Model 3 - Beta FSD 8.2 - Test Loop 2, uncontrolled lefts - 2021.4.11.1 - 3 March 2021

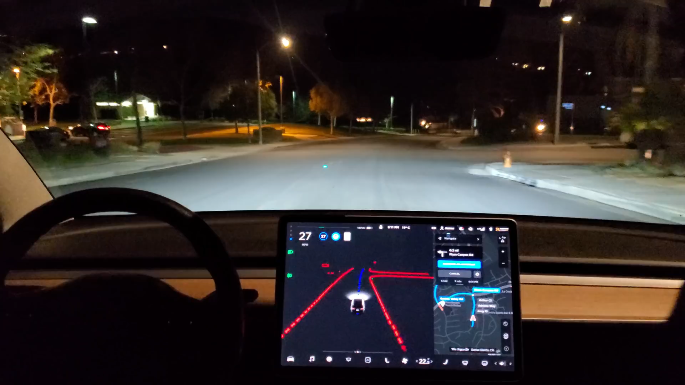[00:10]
Well good evening everyone, just got the latest FSD Beta build 8.2. This is 2021.4.11.1, sophomore revision,
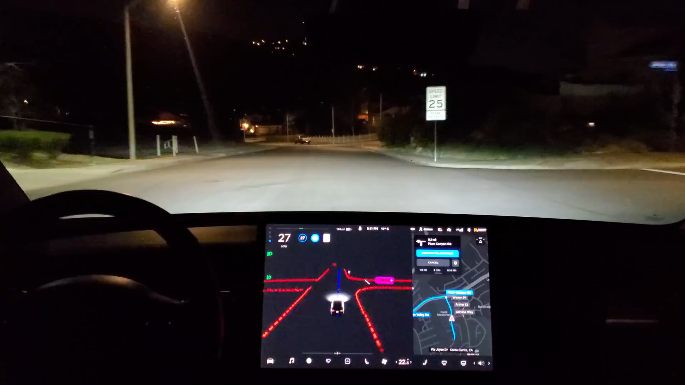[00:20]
and my first drive with it will be Test Loop 2. This is my test loop that has a couple of left turns on it. Now turn left onto Plum Canyon Road. All clear to the left, the car has got to creep forward, I've got a car coming from the left now.
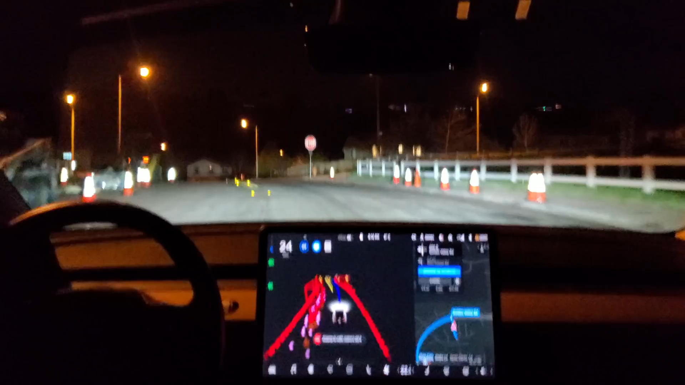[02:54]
It's a difficult one to see. Okay, I can see a car coming from the left in the distance. It can go safely, it's got lots of time, and it's doing it. So you can see there's that car there on the display that just passed. It was a well-executed turn. I'll have to try that again with more traffic in the morning or sometime tomorrow.